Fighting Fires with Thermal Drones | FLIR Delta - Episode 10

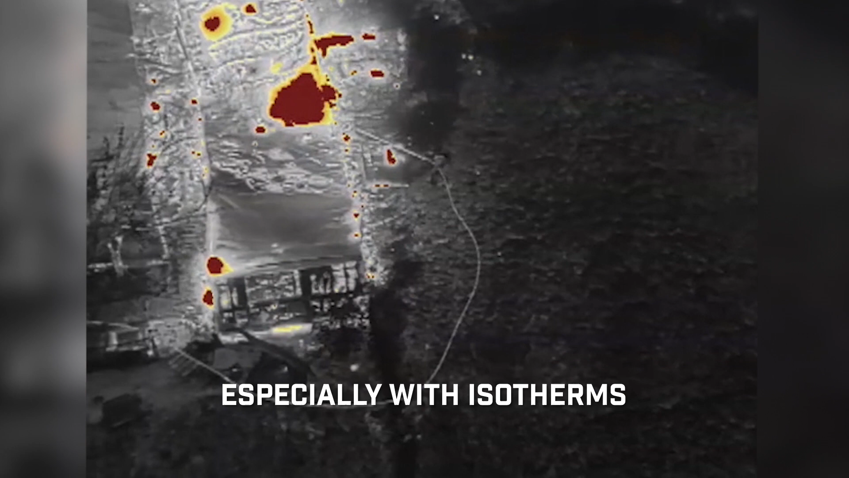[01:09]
Especially when coupled with isotherms, areas that are getting hot enough to be in danger of burn-through will show up clearly so crews can be repositioned before the structure collapses.
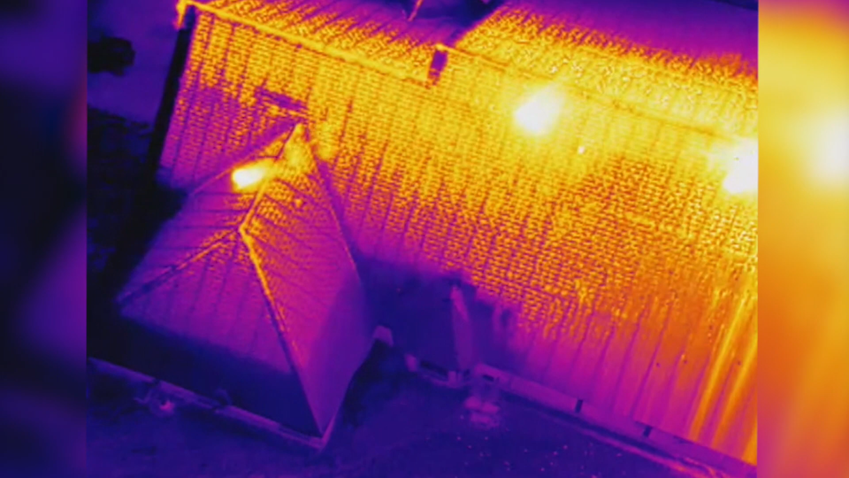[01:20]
Being able to see the flow path of a fire gives the incident commander vital information when formulating their plan of attack.
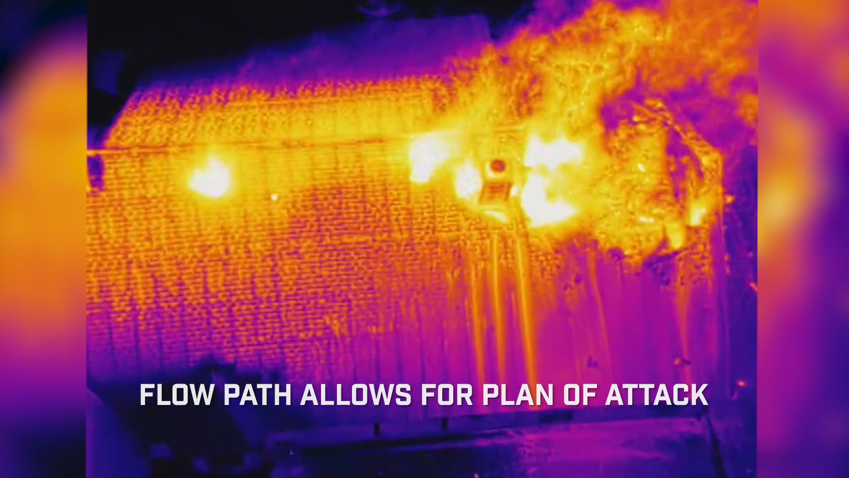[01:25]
Because the thermal camera helps them see how the fire and smoke are moving through a structure, they know the best places to ventilate,
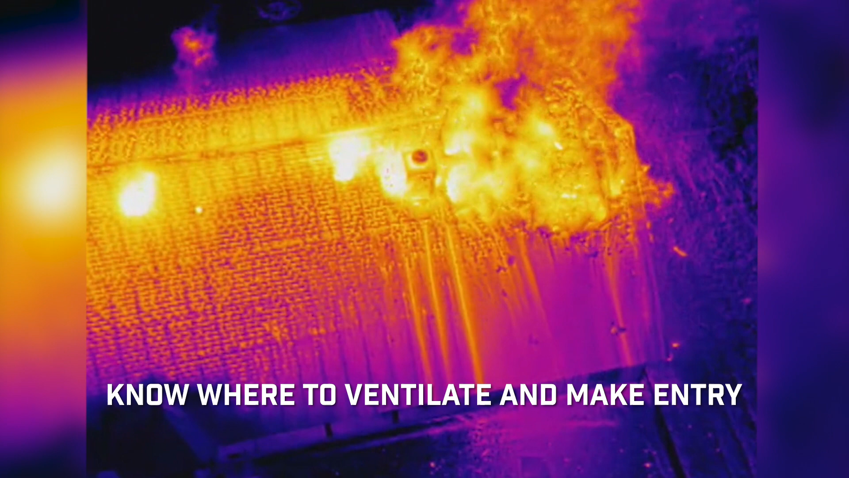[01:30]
where to make entry, and where surviving victims are most likely to be. Number four is hazmat.
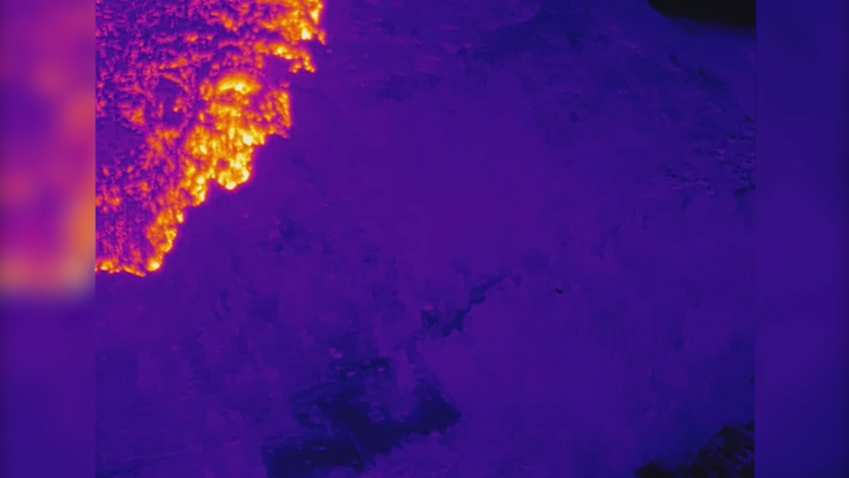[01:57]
Wet lines are used to control the spread of a fire by watering down burnable material ahead of a fire, but they won't be as effective if there are breaks or holes in them.
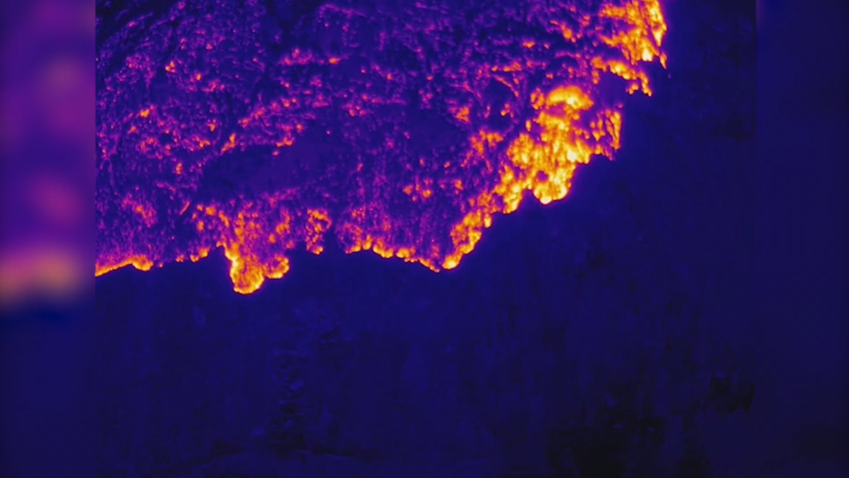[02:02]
Thermal cameras give crews instant feedback on the integrity of their wet lines,
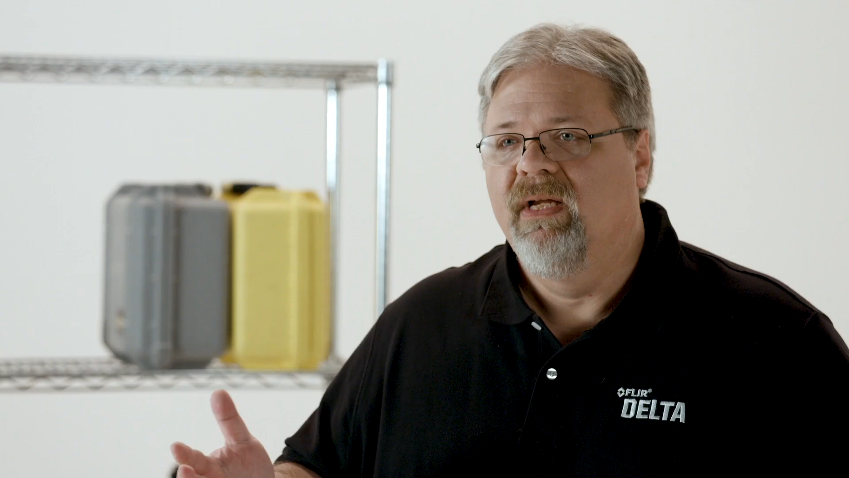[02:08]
whether they're made of water, retardant, or a mix of the two. Number six, hot spot detection.
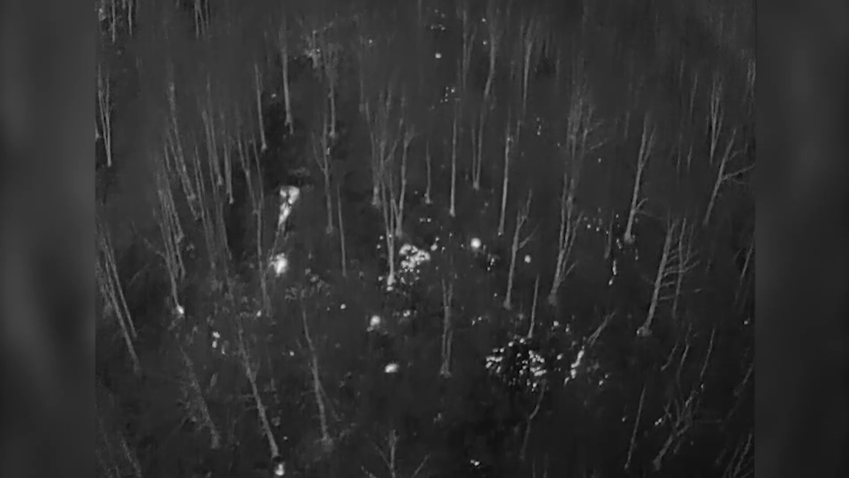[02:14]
After the obvious parts of the fire are out, crews put a lot of effort into making sure there aren't any smoldering areas that could flare up later.
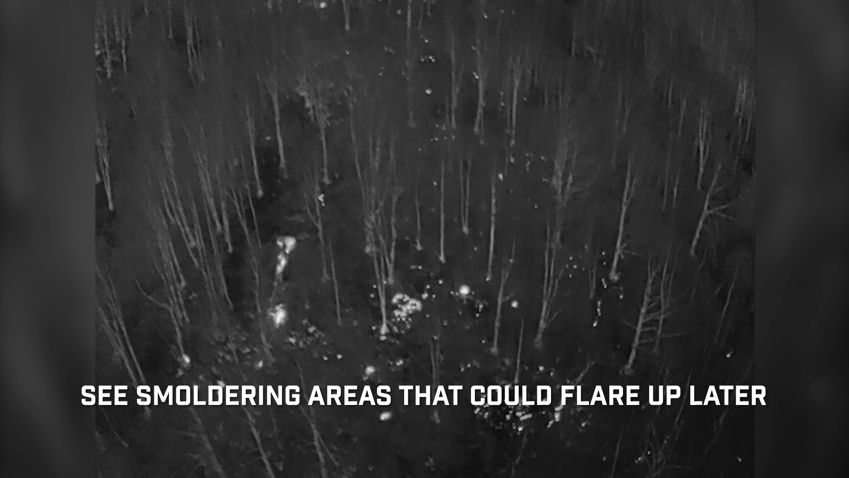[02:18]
Thermal cameras on drones are perfect for this.